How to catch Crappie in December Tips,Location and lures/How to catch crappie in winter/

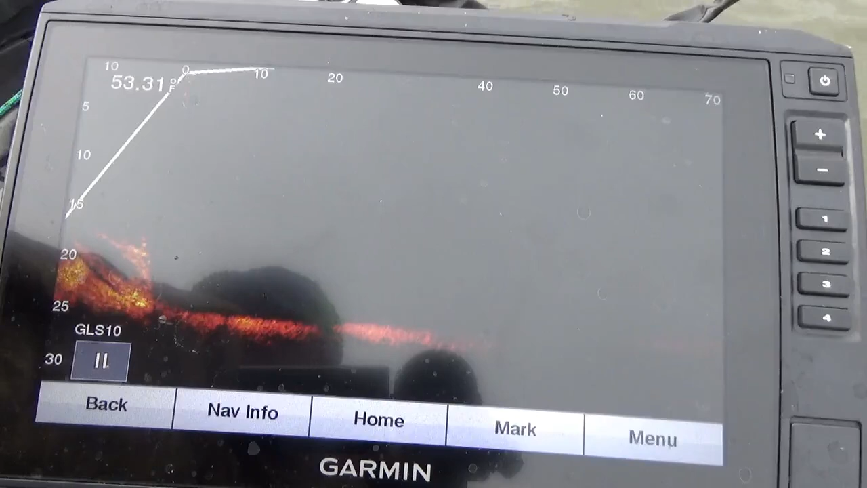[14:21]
There's the tree right there. You can see it sticking out, so it looks like my marker is dead on the money.
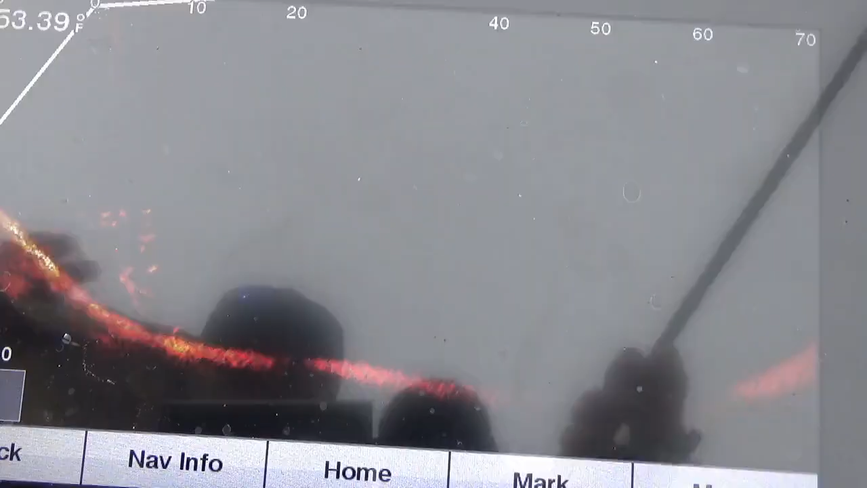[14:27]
So, we should be in the fish, boom, and it got bit immediately.
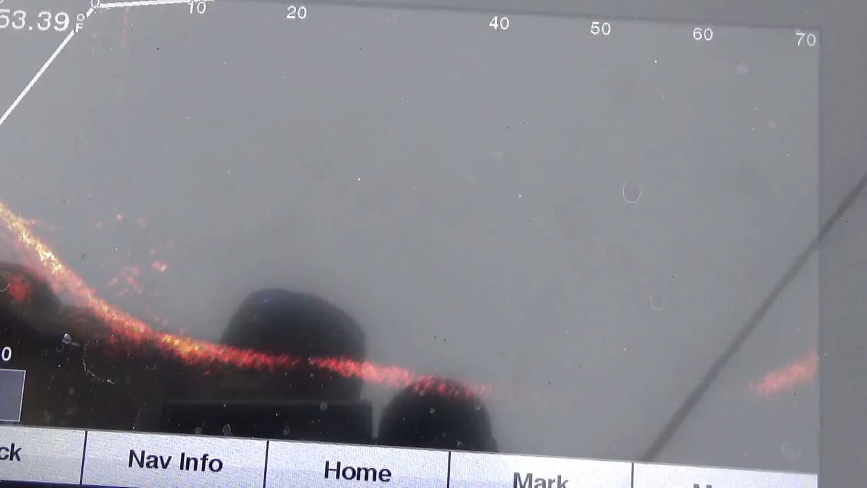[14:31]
This is a little better crappie, I think. Still a little. Nope. Nope.